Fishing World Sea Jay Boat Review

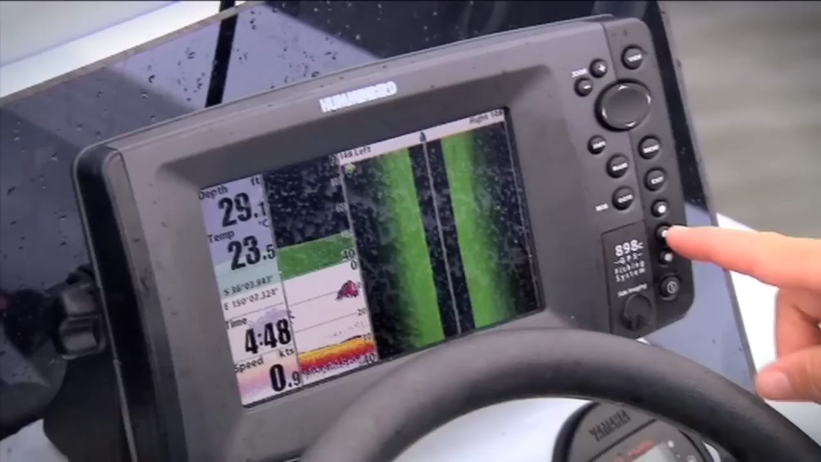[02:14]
On screen: depth 29.1 ft, water 23.5°C, speed 0.9 kn
I've got this Humminbird 898 side imaging sonar system set up here.
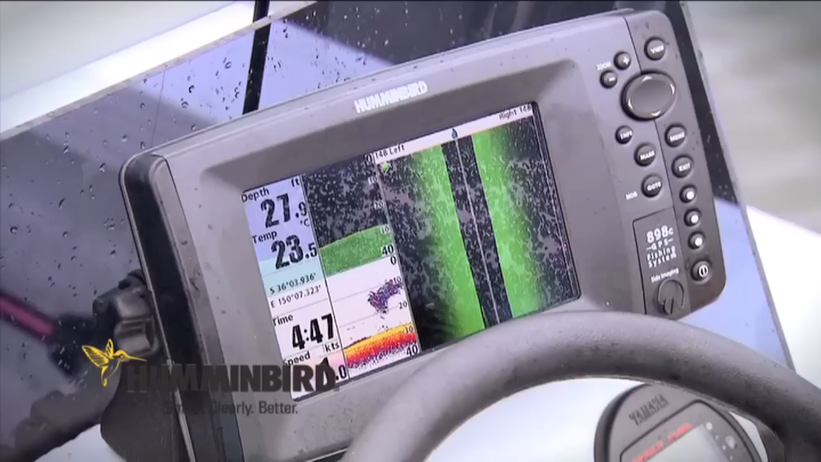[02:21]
On screen: depth 27.9 ft
This is amazing technology.
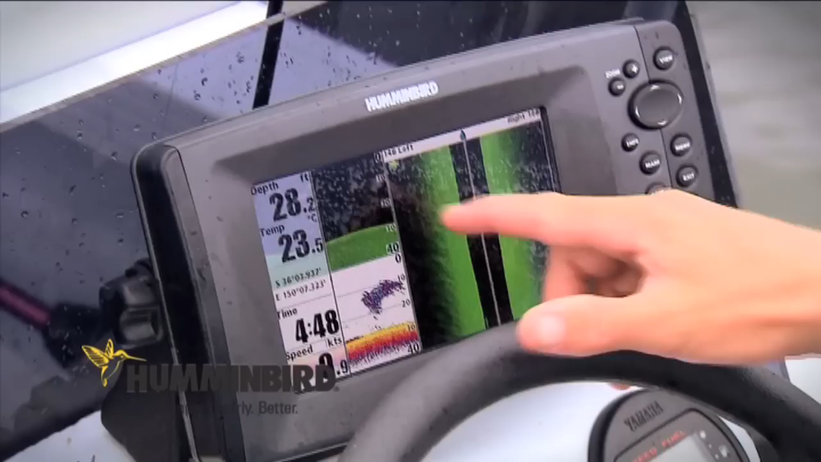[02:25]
On screen: depth 28.2 ft, water 23.5°C
It shoots out to the side and also down, so you get a view of what's out to the side of you.
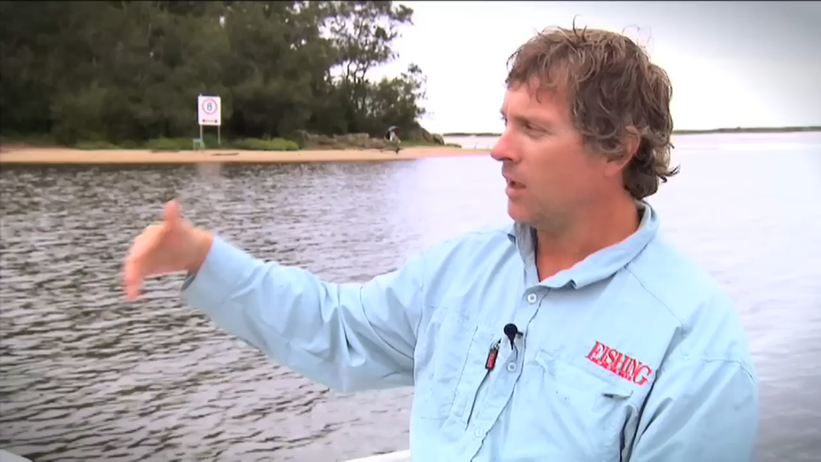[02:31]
I've already seen, when I've been using it, some quite amazing formations in regards to snags and structure, and you can pinpoint where fish are and then go and chase them.
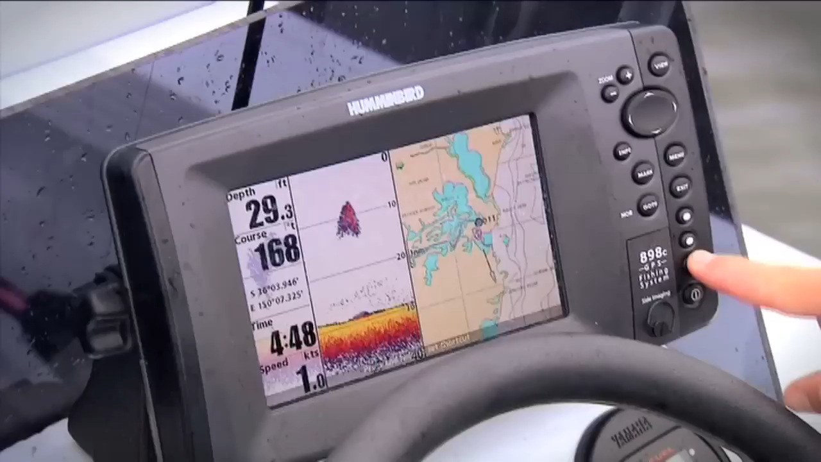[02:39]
On screen: depth 29.3 ft
It's got a GPS in this unit as well, but nicely set up console,